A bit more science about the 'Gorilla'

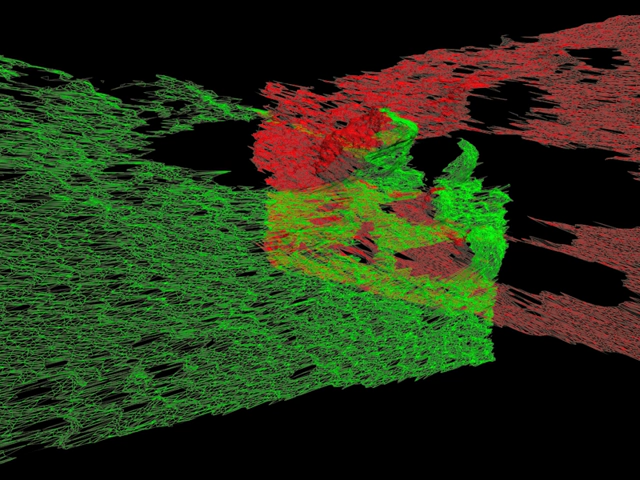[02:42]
One is in green and one is in red. And see how they overlap. Because we're looking at opposite sides of roughly the same rock, then we're filling in the gaps hidden in different areas.
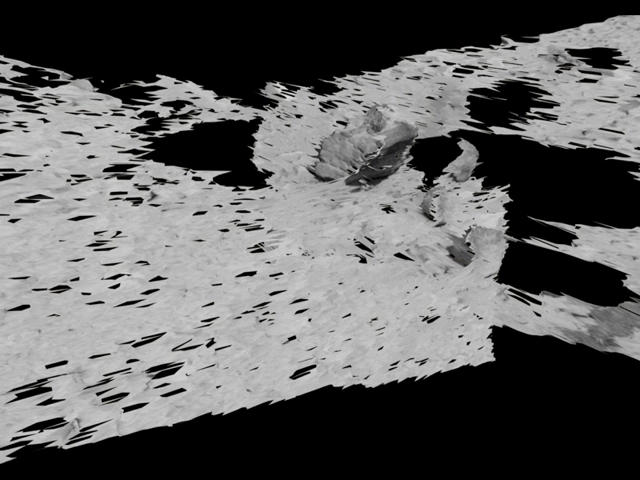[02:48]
Here's that coloured in, and you can see with the textures of the imagery put back on the mesh, we're actually now seeing the rock almost in its entirety. Here's the view of the terrain wedge re-rendered. And you can see, roughly speaking, there's the rock.
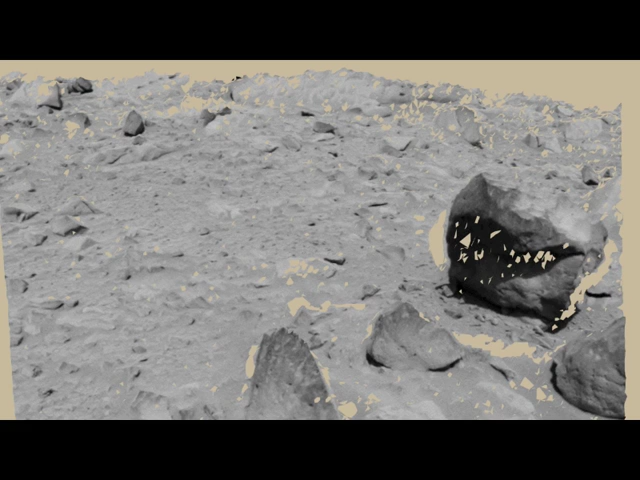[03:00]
Here it is from the other side.
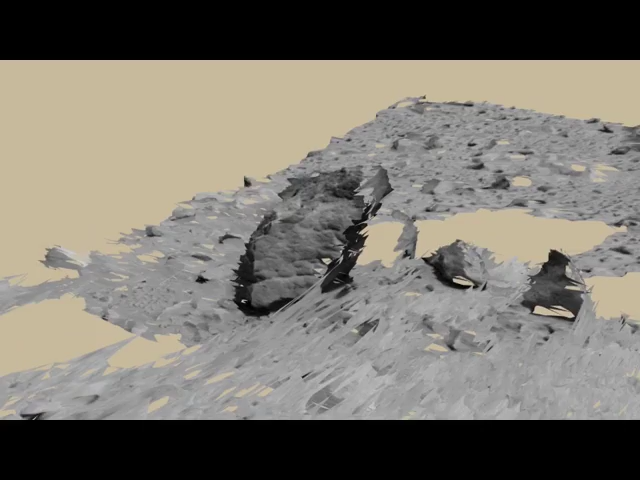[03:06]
Here it is from behind. And we can pan all the way around, see it from slightly above,